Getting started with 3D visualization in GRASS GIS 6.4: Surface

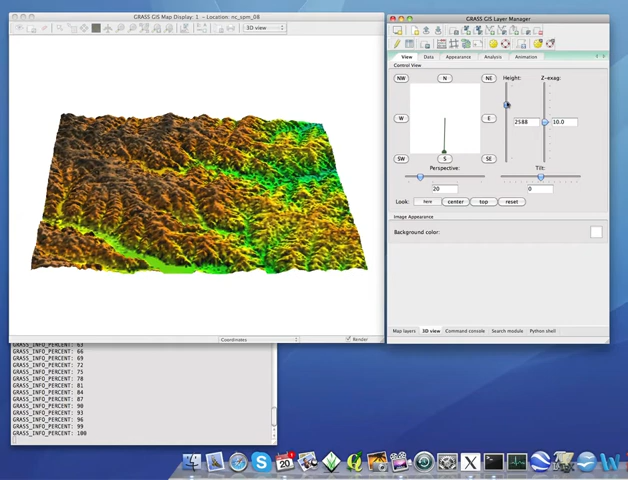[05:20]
Now let's again move it to the view from south and a little bit higher. Let's look at Z exaggeration. You can see that it's now set to 10. That means that the elevations are 10 times exaggerated. Let's lower it to 4. You can see that also the view has lowered. So we need to bring it back higher. If you reach the top of the height slider, you can still adjust your height here numerically.
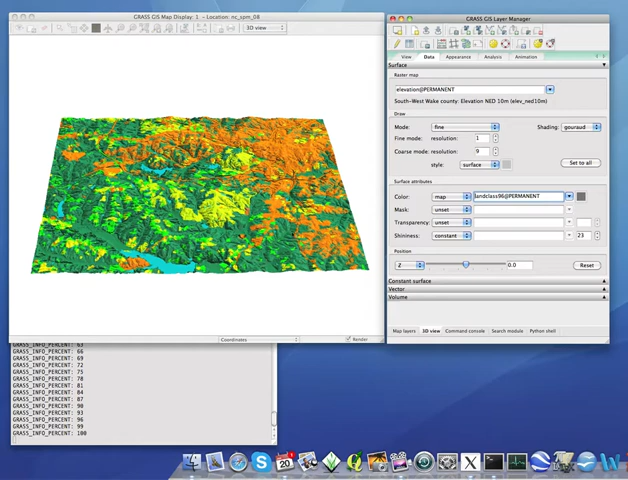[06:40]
The green is forest. We can also select another layer. In our case, lakes. And we will look at whether our digital elevation model fits well with the lake raster.
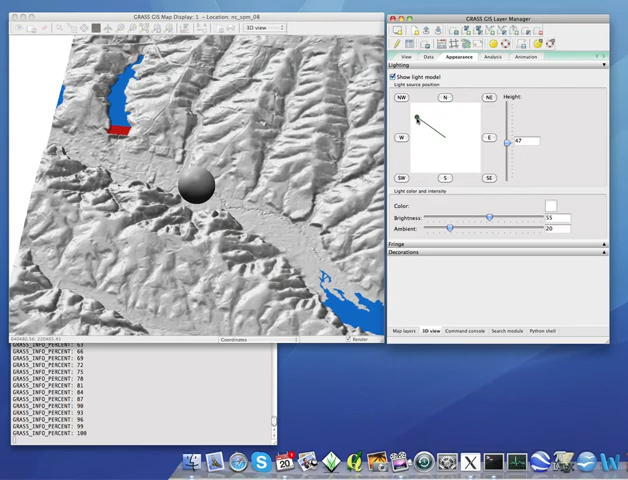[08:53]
But if we change the direction of light, we can see that the channel indeed continues all the way into the lake.